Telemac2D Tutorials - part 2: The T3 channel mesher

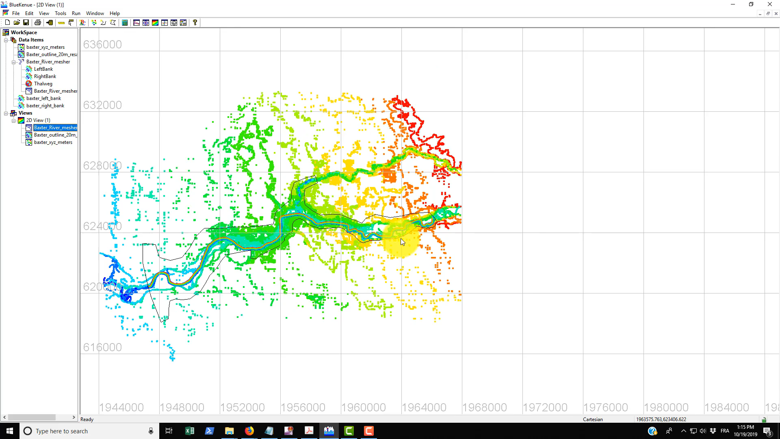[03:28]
it and if we go and you look at it closely you can count you can just make sure that
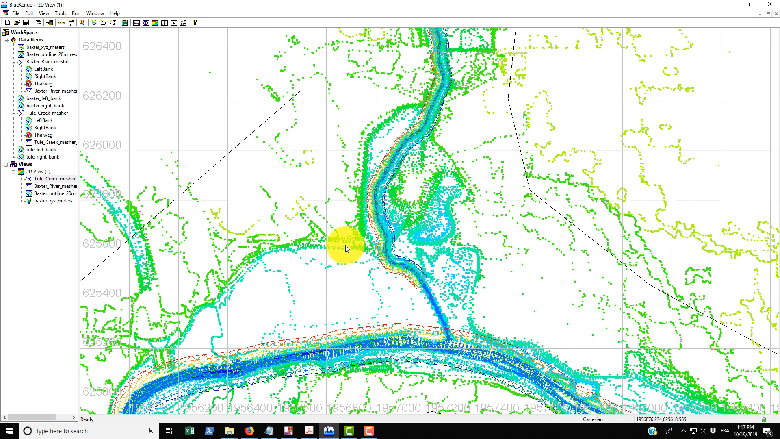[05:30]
that it needs refinement for any reason for some reason they've kind of left this unmatched um you can if you heart desires you can go and kind of like complete this that's just to
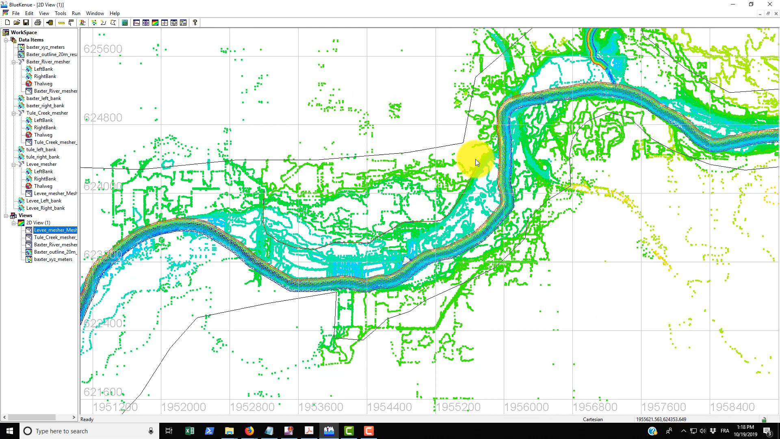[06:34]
and there you have it so that's the levy that's just positioned kind of just above this curve in the baxter river um basically that's everything that i wanted to talk about in this tutorial